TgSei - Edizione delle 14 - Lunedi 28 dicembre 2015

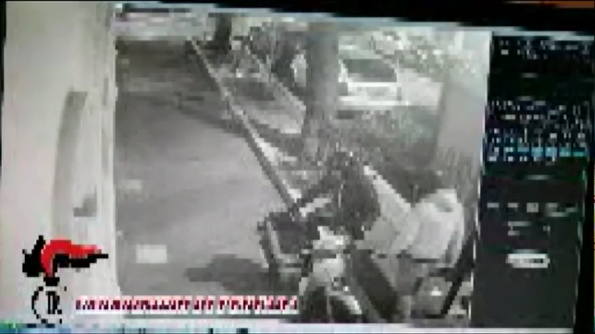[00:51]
Alcune auto e moto è creato danni anche ad altri mezzi danneggiando lempioni della pubblica illuminazione.